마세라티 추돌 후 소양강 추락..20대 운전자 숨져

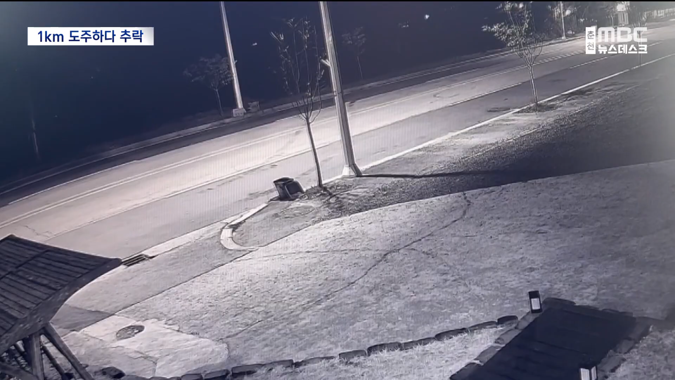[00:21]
아파트 단지 앞 4차선 도로, 회색 마세라티 차량이 빠른 속도로 내달립니다.